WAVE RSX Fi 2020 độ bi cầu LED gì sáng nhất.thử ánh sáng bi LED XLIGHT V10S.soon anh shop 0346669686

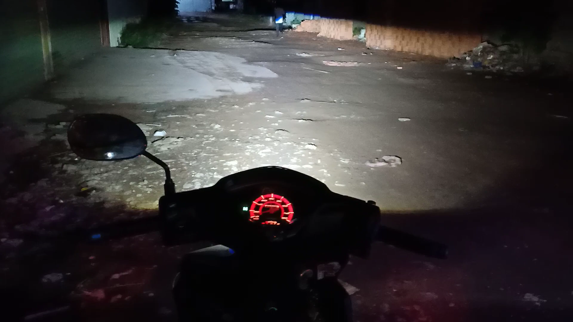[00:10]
Một cái đường Buổi chiều vừa mới mưa các bạn nha Độ sáng các bạn thấy khủng khiếp không Quá đỉnh luôn ha Rồi ok Đây là bilet X-Live V10S Lắp vào xe này các bạn Nó vừa luôn các bạn ha Không có cấn đồng hồ luôn Rất là tuyệt vời Đây là quay Quay VGX 2020 các bạn nha Không cấn đồng hồ Hiện tại đang có một chiếc xe